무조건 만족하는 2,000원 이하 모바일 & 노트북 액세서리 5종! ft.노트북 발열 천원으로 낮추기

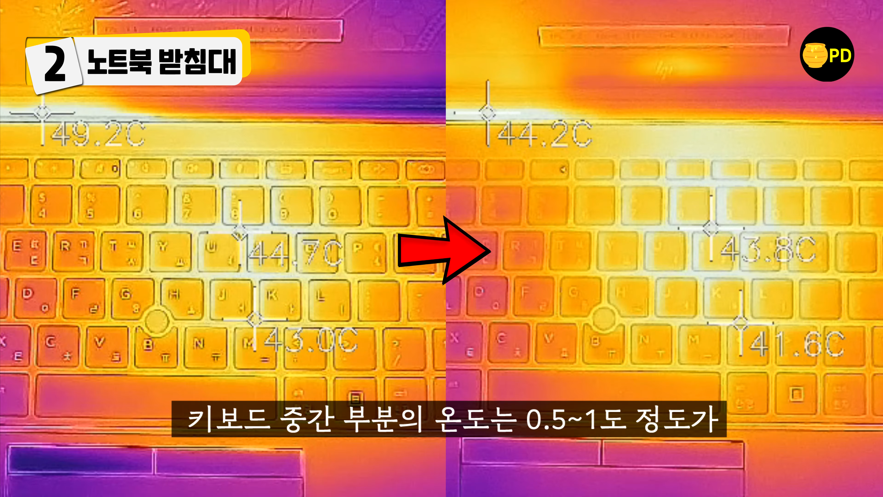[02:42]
키보드 중간 부분의 온도는 0.5도에서 1도 정도가 키보드 아래쪽은 1도에서 1.5도 정도가 내려갔고 뜨거운 공기가 나오는 힌지 쪽 온도가 49도까지 나오던 것이 44도 정도로 유지가 됩니다.